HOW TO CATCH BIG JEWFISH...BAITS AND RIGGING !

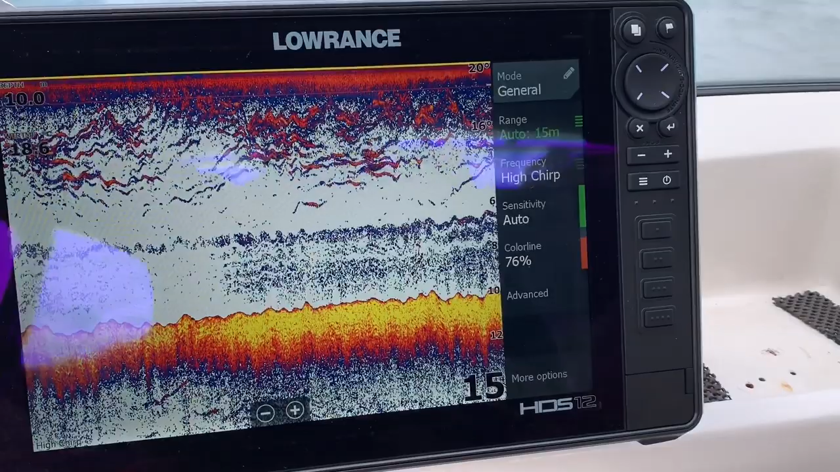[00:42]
As you can see on the sounder, the HDS 12, that's what's kicking down below and that's what we're chasing. Straight in the light tank.
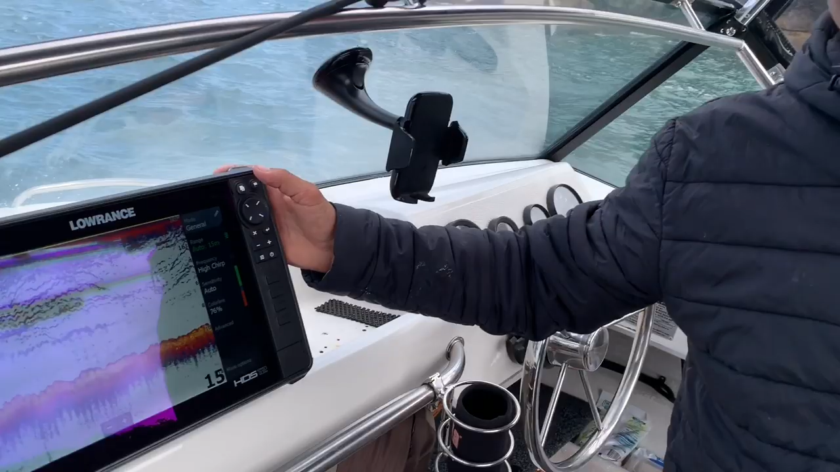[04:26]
It's probably one of the best sounders I've ever used. One, it's big, so you can easy see stuff.
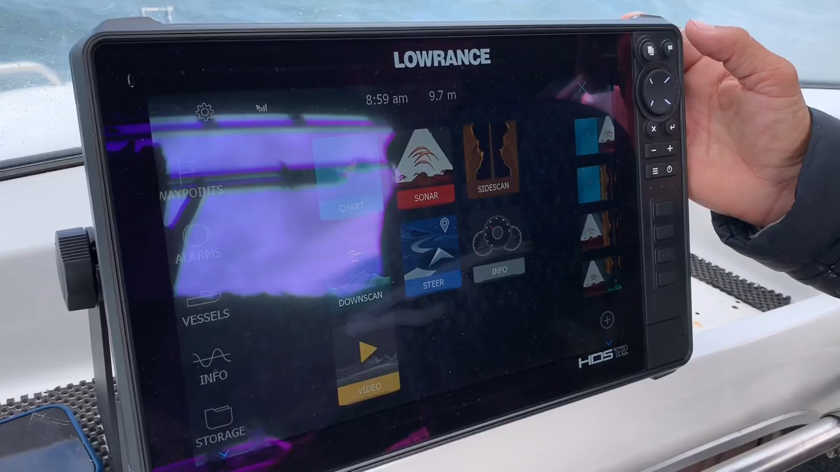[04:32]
Two, it's touch screen. A lot of them are touch screen these days, but because it's a 12 inch, it's such easy to use. Like, if you look at the sonar there, the high def, you've got your whole screen
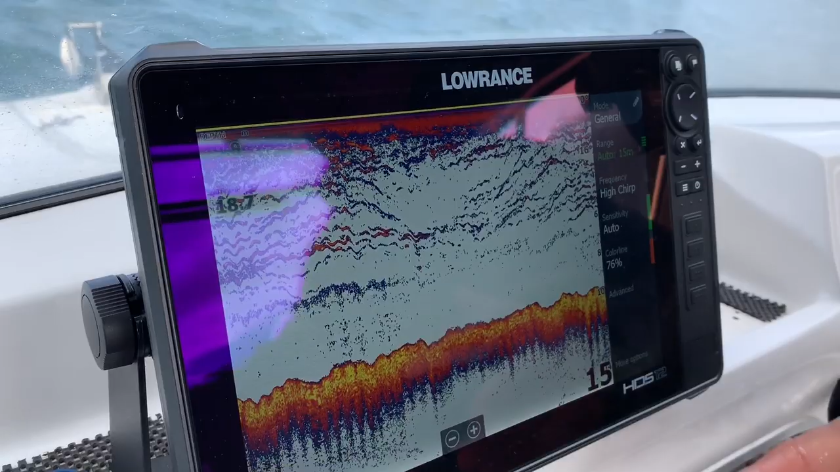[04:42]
to look at bait, and you can split screen it where you've got all your marks and where you've been,
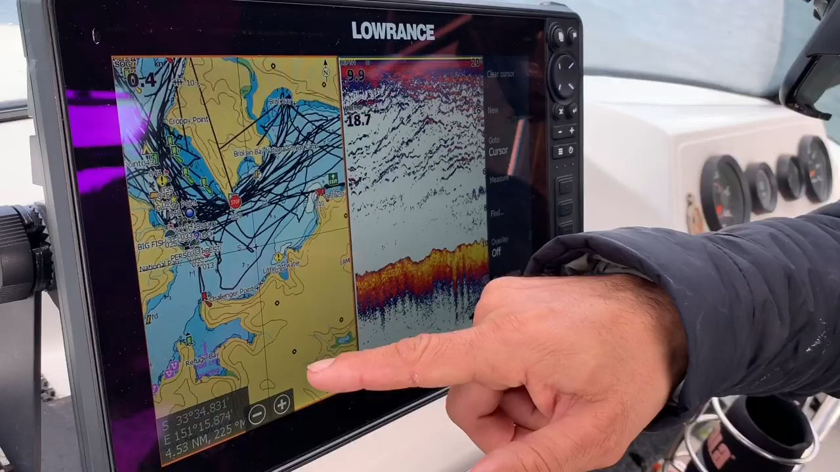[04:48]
your trip, and you've got your sounder on the right.
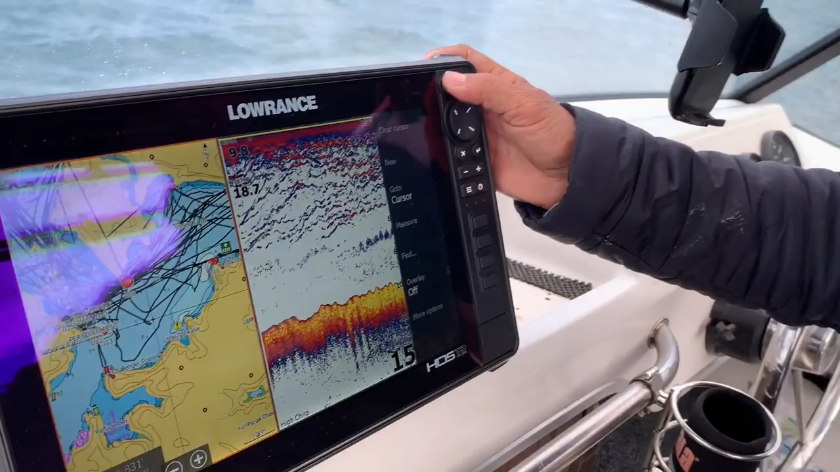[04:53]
We've also got this feature, the down scan in high def.
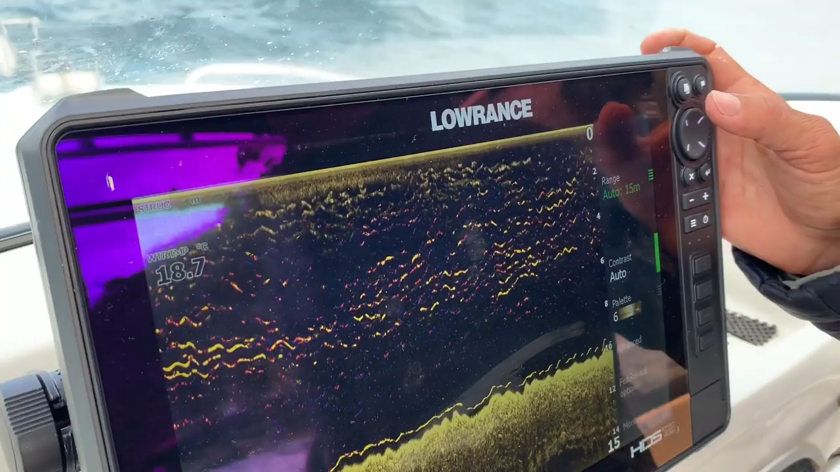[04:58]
So, if you're trying to differentiate bait from bigger fish, I always like using a down scan, which is really good and handy when you're chasing dew or snapper.